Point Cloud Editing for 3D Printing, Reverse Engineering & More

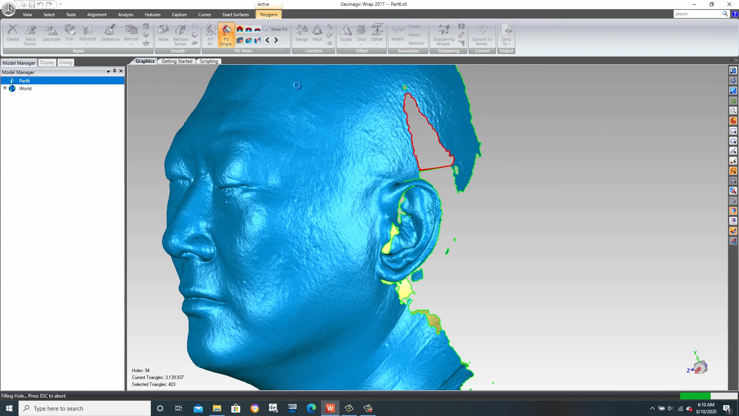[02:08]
Watch as we build a patch to seal off a portion of this head scan.
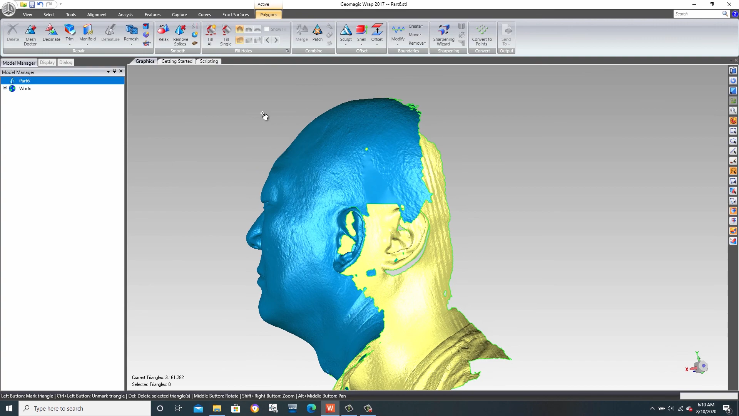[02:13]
Even models that originate from CT scans are easy to edit and manipulate and wrap. Well that's all for today's episode of Two Minute Tuesdays.